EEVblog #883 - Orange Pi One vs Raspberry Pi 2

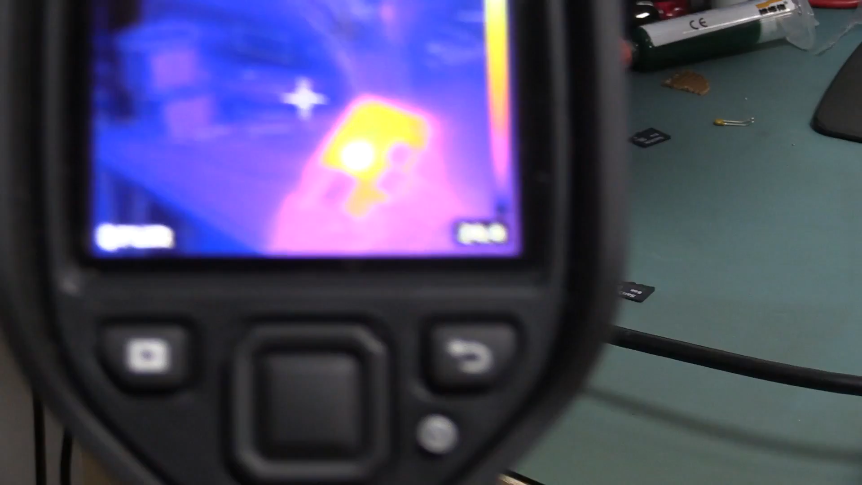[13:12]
Well, let's check it out. Here we go. We're looking at, it can get up to 85, 90, 91. Wow. It can get up to 90 degrees. That really risks shutting this processor down. Wow. That is crazy hot. Definitely need a heat sink with this.
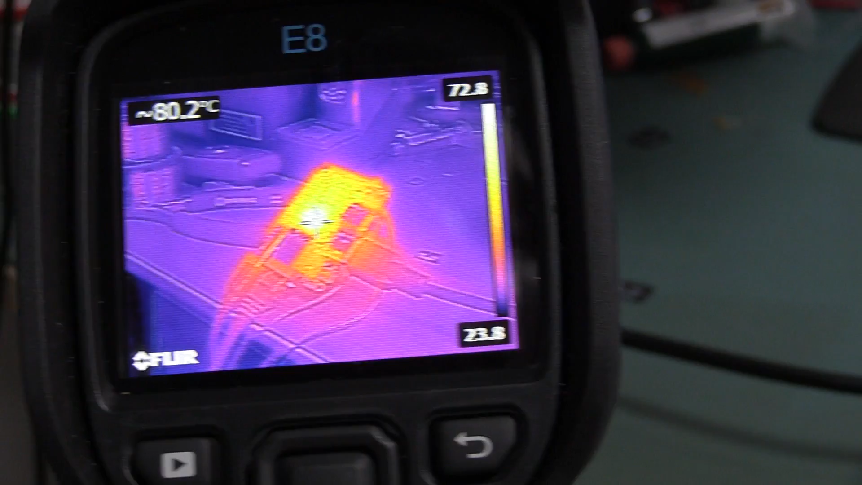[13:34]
On screen: spot 80.2°C
And running full tilt Boink with all four cores at 100%, the Raspberry Pi 2.